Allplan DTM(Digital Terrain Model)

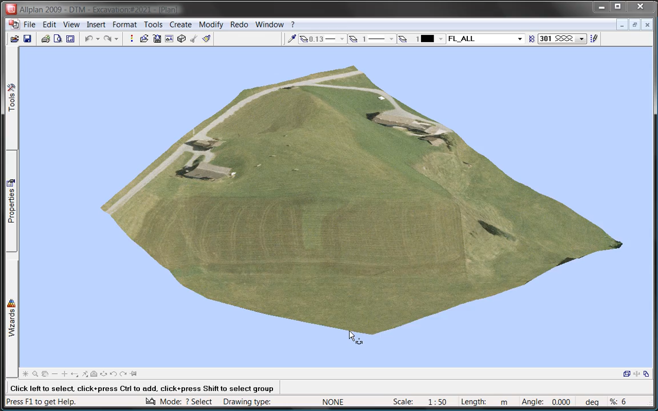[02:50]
As you can see, the advanced functions of the Digital Terrain Model Module in Allplan 2009 enable you to meet today's terrain modeling and display requirements in full.